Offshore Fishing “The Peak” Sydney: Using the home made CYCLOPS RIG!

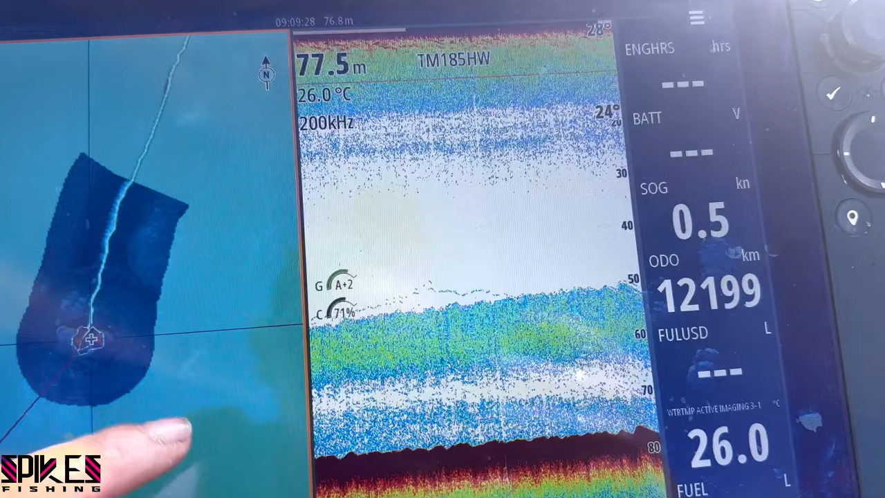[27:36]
On screen: water 26.0°C
That's what the sounder looks like where I've hooked up. I've marked it, huge snap.